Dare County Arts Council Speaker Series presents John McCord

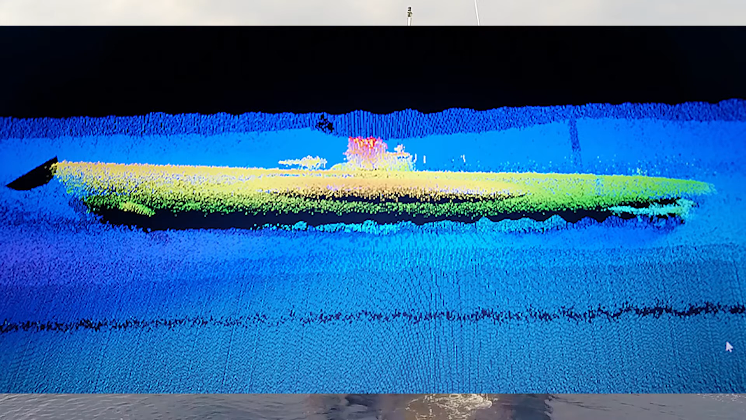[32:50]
a doubt know is the 576 and we were able to have it's not near as sexy an image but have a multi-beam and side scan image of the blue fields just 200 meters away 600 feet it's sitting at anywhere between 730 and 800 feet of water now i'm a
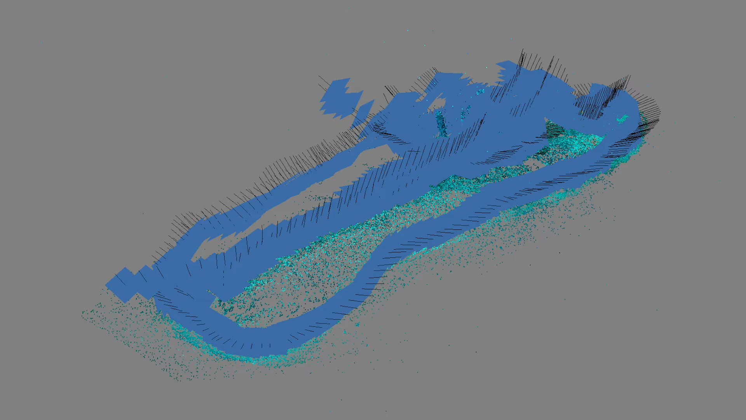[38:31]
squares there's a whole bunch of little dots and if you look at that it doesn't really look like a shipwreck but if you take those tie points and then use those for the computer to find additional time points right this is what that looks like if i take that um take those blue squares away this is sort of a loose representation it sort of looks like a u-boat but not certainly anything you'd want to make any measurements off of but if you take this and use those tie points
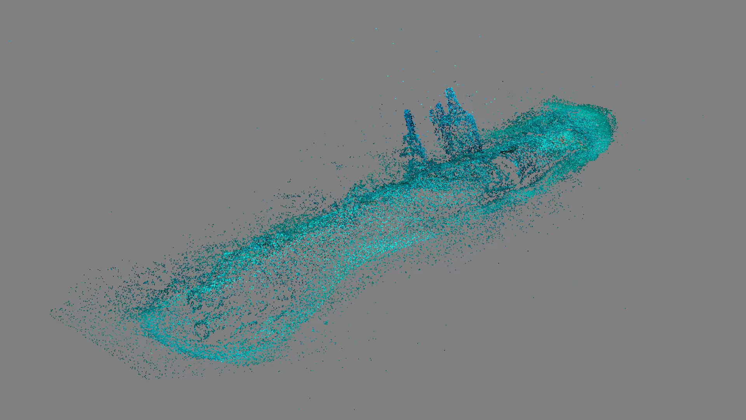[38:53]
to then find additional time points you can then take the let's say 30 000 or so in dots that i have here and turn them into about 275 million dots now
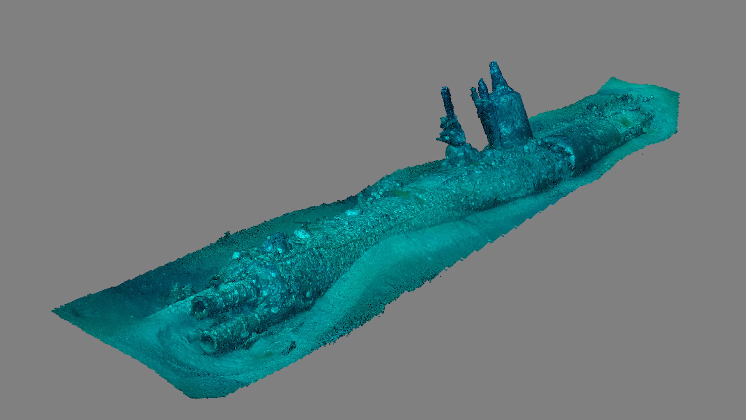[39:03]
if you look at this this looks like a photograph right and i can spin it in 360 but if i zoom in really close on this it's just a bunch of dots and what do you have to do let's
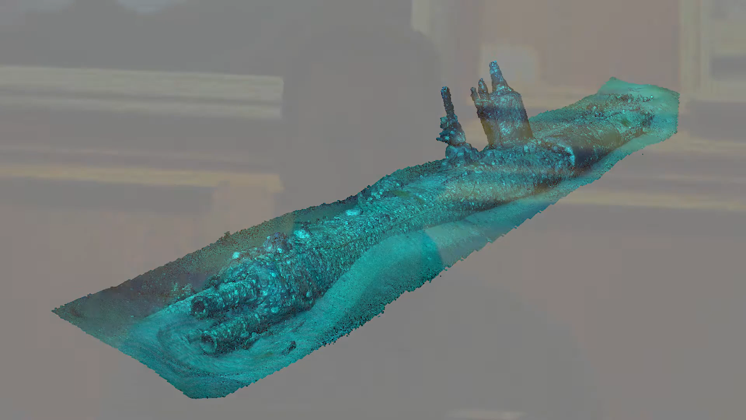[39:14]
go back to our youth what do you do with a bunch of dots you connect them all right so that next step is to take and
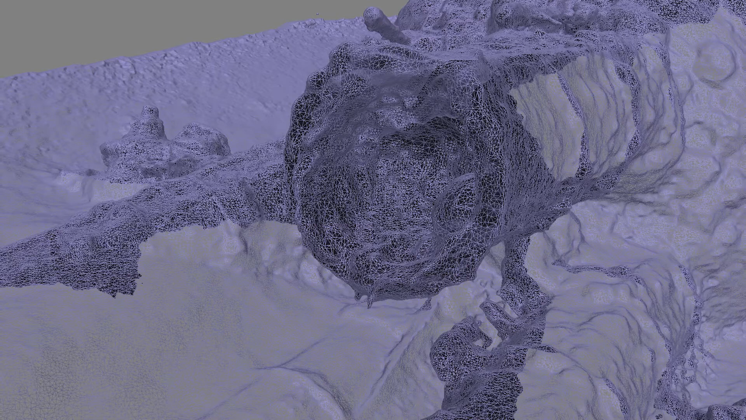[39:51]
zoomed in on one of the torpedo tubes so you can see the vertices and so there's about 47 million little vertices that are then created from that dot to dot or excuse me polygons that are created from that dot to dot then i can take that and then take